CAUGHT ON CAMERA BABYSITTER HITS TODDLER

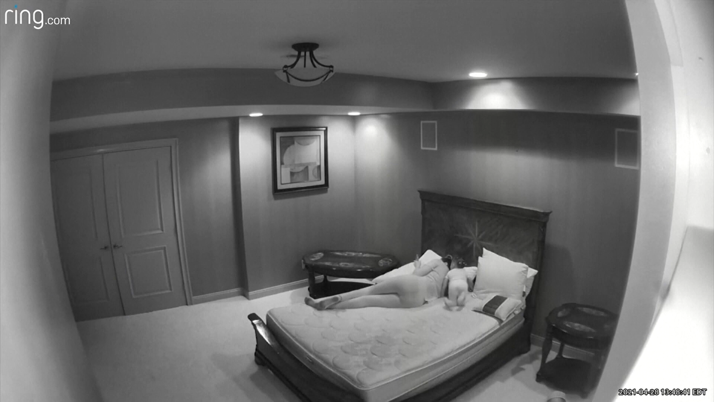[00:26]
But minutes after the first strike in the face, the toddler is hit, slapped in the face, over and over again. The baby didn't even cry.